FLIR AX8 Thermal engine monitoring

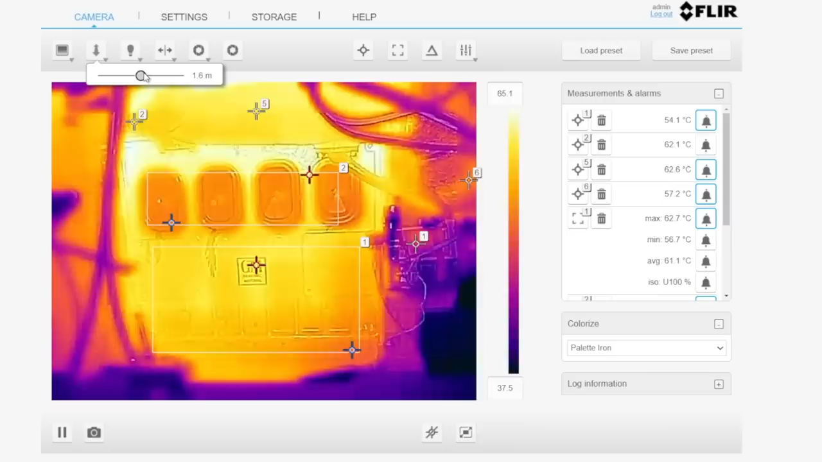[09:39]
On screen: max 62.7°C, min 56.7°C
those inspection ports are nowhere near aligned in visible spectrum and infrared. And by sliding this, we can start to correct that until they perfectly overlap, and then we can call it good.
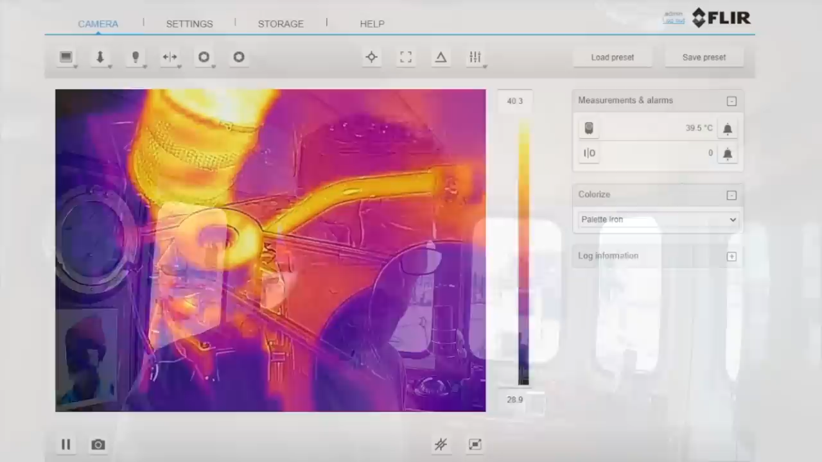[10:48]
On screen: spot 39.5°C
To fix that, I came in here to this setting, flip video, and I flipped it both horizontally and vertically to get the view I was after, which is as you would see if you were looking at the engine naturally. Because the alternator is now charging a lithium rather than an AGM,
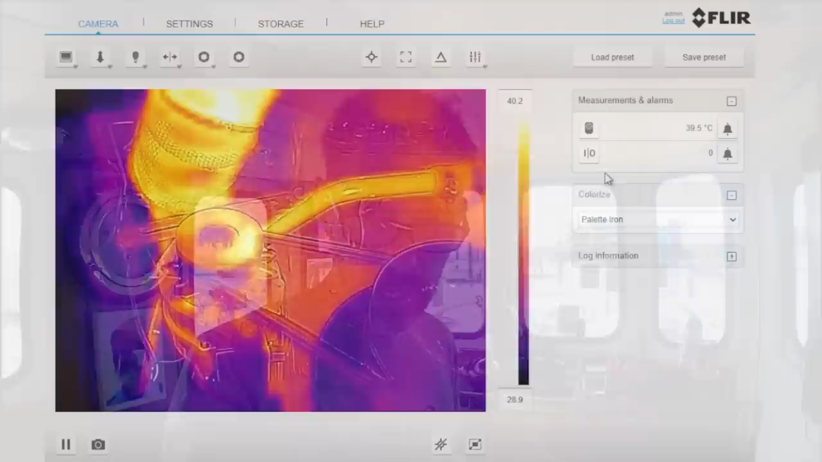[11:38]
To that end, I'm going to add some more spot measurements. Now these ones I had already placed, so it seems to be putting them back exactly where they were, which is interesting behavior to understand. But I'm going to have one on sort of the front of the casing, one here further back on the casing, one on the hub here. Out of interest, I also put one on the hottest spot of the exhaust,
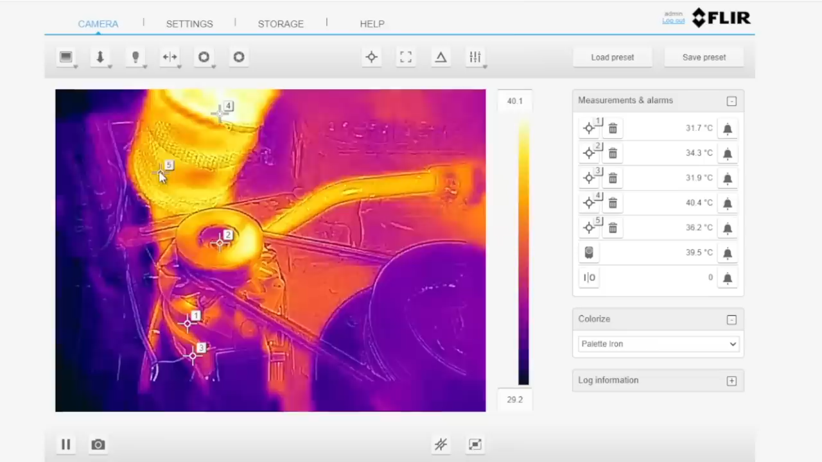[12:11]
and because the coolant comes through this metal pipe here back to the heat exchanger, I think that's a really nice point to monitor one too. I'll fire the engine up and I'll show you this heating up, but I'll also monitor it as we go for a longer run today.
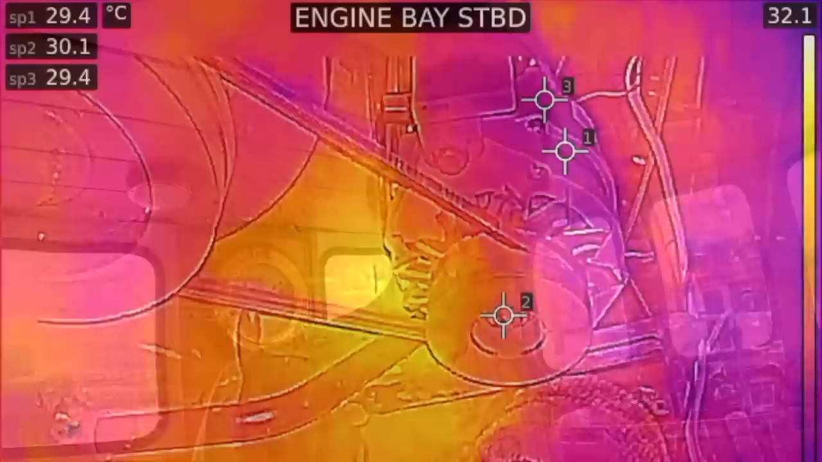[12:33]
Good news is that new alternator's got our tacker working again, so I'd say it definitely was just an alternator fault. And I can see it spinning, not flying off into the bilge, that's nice. Saves running down to make sure everything's fine.
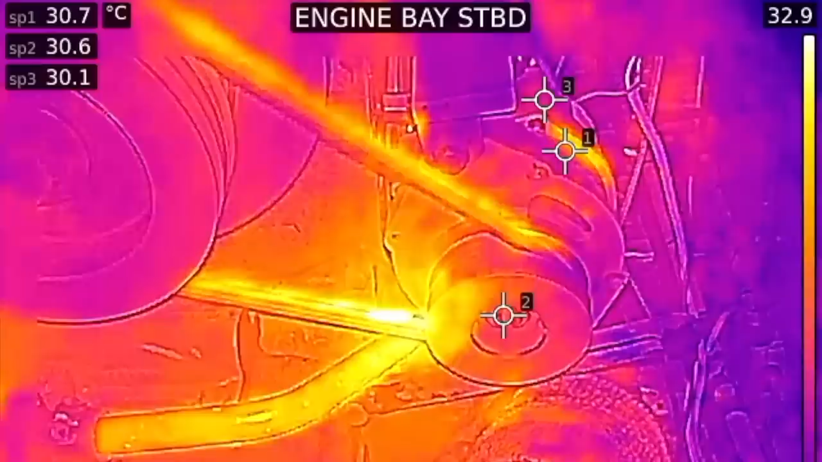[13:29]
Be interesting to see how hot the belt gets as well. This obviously is the PC I'm using to configure it, but same view here, just on the axial itself.
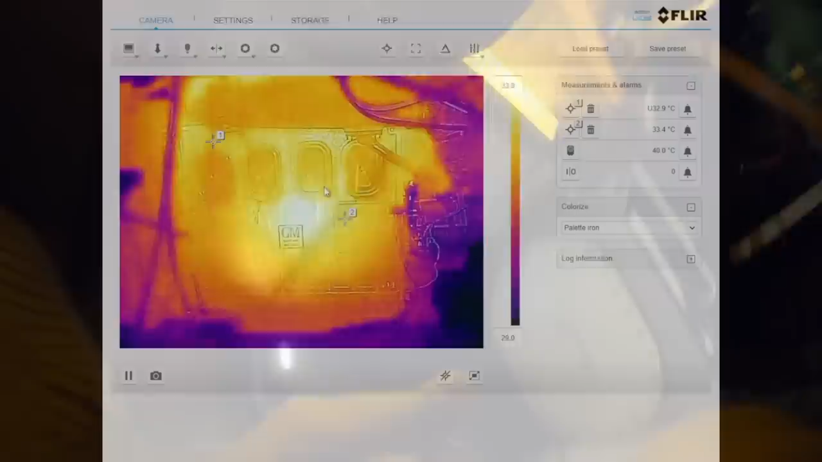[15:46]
With the camera pointing at the side of the engine, I'm now selecting the point measurement tool from the top toolbar you can see, placing here on cylinder 3.
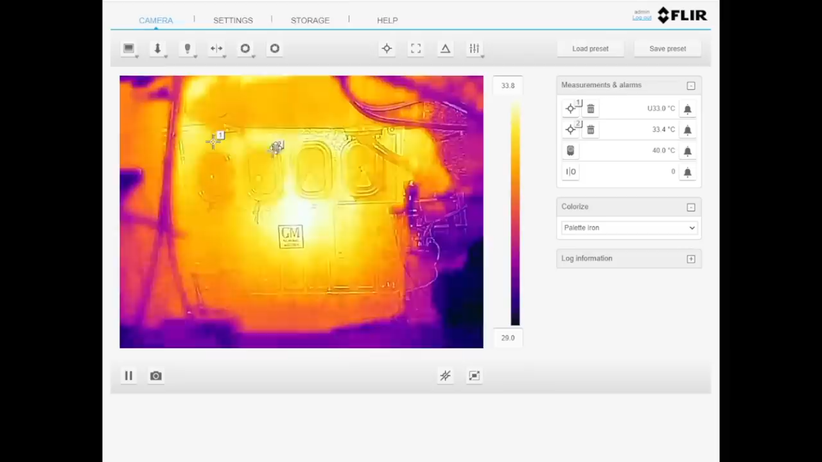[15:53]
And then if I click above here, I can add another one, drag it across.
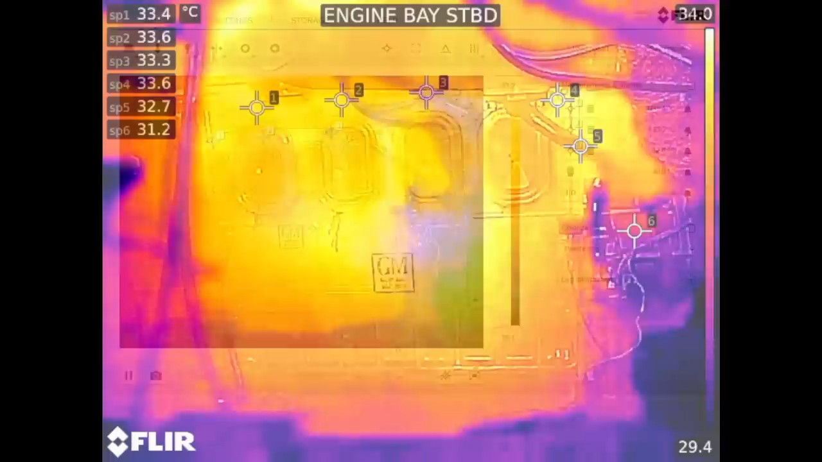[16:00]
I then warmed the engine up, and that led me to the realization that a lot of the time, the points you theorize are worth measuring turn out not to be. So I definitely think before you get too carried away with points you want to measure, you're actually better off getting the object you're monitoring hot, have a look at its normal sort of heat patterns, and then select your points for measuring based on that. What I could see quite clearly from the colour
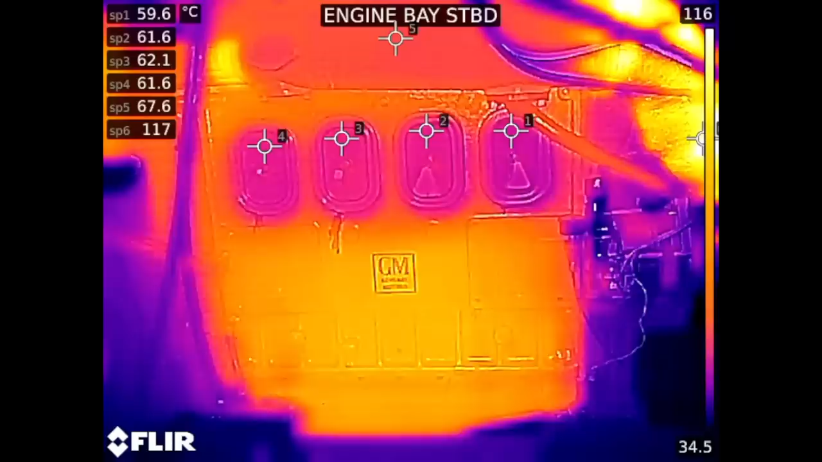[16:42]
scheme though was that the airbox cover for cylinder 1 was much cooler than the others, or at least cooler. So that prompted me to move those point measurements down to those covers so I could see what was actually going on. And it turned out to be about a 2 degree difference.
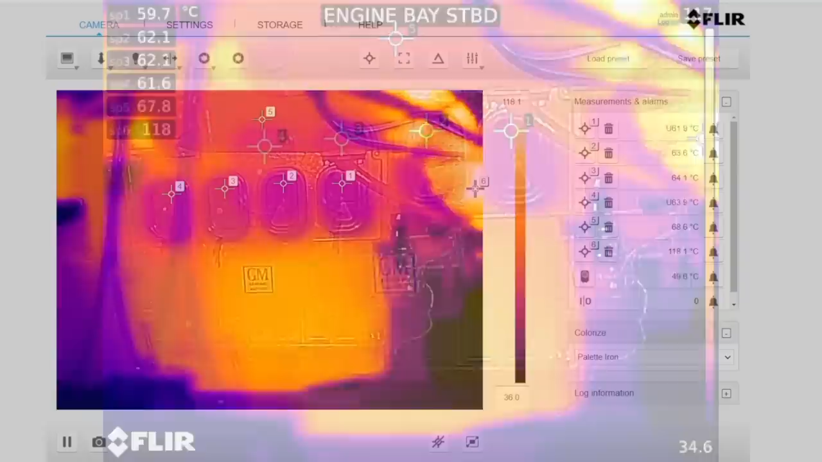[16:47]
Once you set a point on the image to measure the temperature of, you also have the ability to click on that bell icon next to it and set an alarm for it. To do that, you can set a threshold temperature, either above or below, so some things shouldn't get colder than a certain temperature, some things shouldn't get hotter. So in this case, I set a threshold temperature for my exhaust point, which was number 5, I believe, and set it to be 10 degrees above the normal operating temperature I was observing.
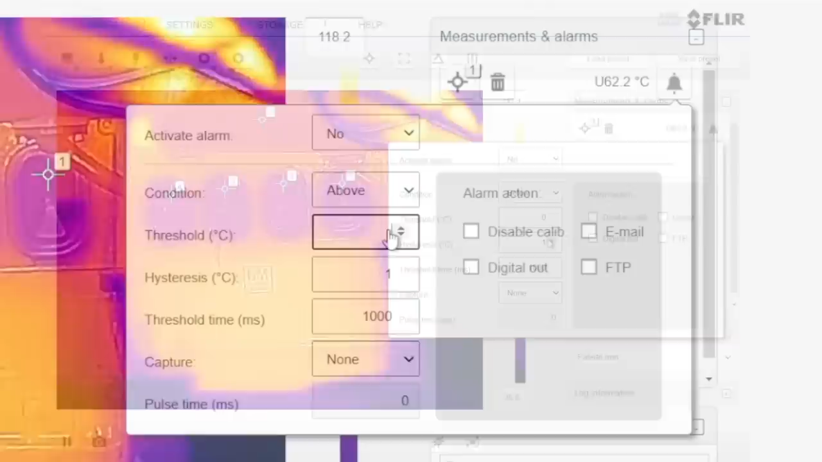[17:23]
I then went on and did the same thing for each of the cylinders. You'll also notice that on the right, you have the ability to do certain actions when an alarm goes off. You don't have to be looking at this screen to get an alarm. You can get an email, you can get an alarm through your multifunction display as an NMEA sort of notification.
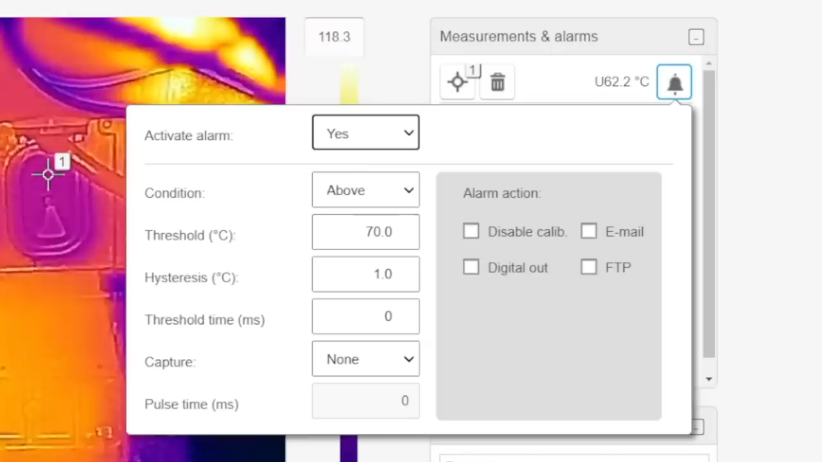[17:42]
The camera itself is an entirely self-contained server that manages all of this.
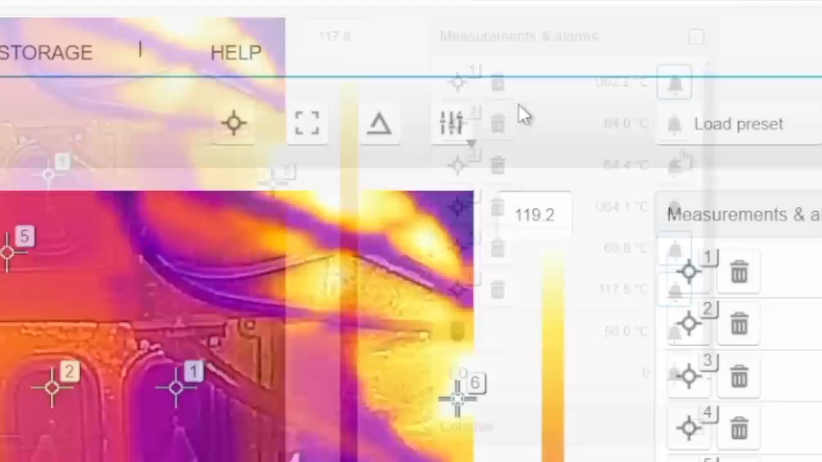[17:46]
As well as point measurements, you can also use this square icon on the toolbar to
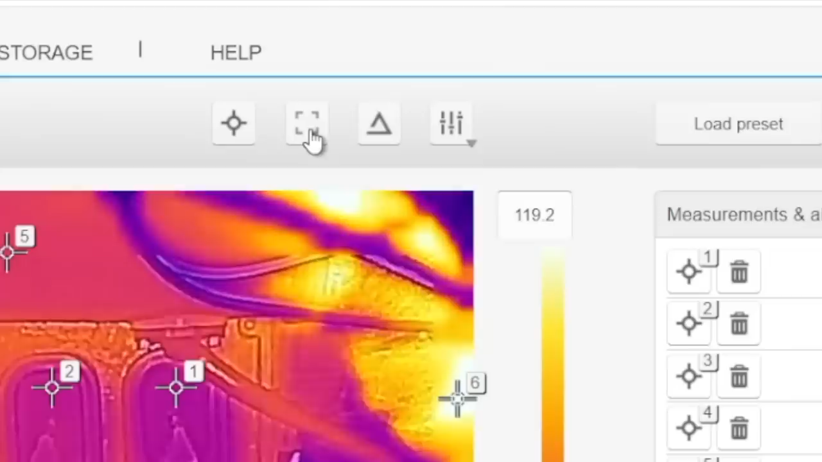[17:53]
define a rectangle in the field of view,
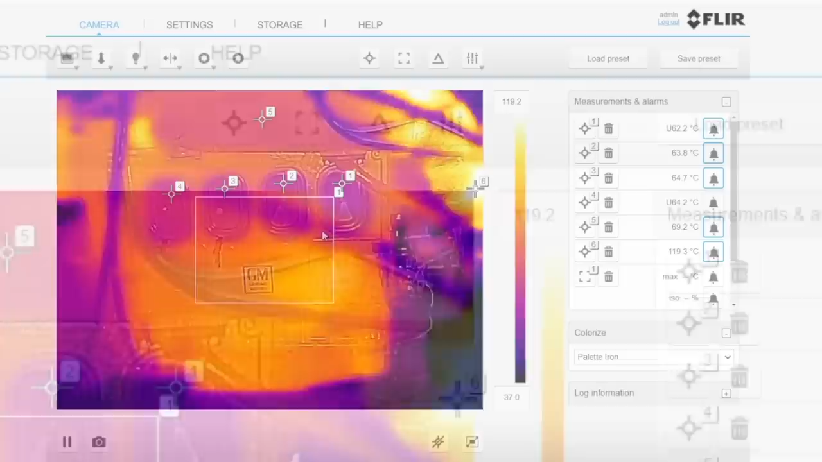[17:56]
and that rectangle becomes another area that gets monitored. You'll get a maximum temperature within it, a minimum,
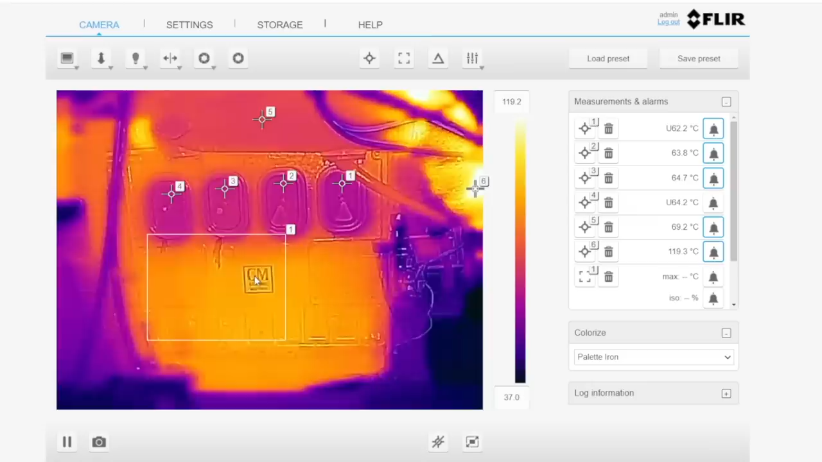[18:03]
an average, and also a sense of how uniform it is.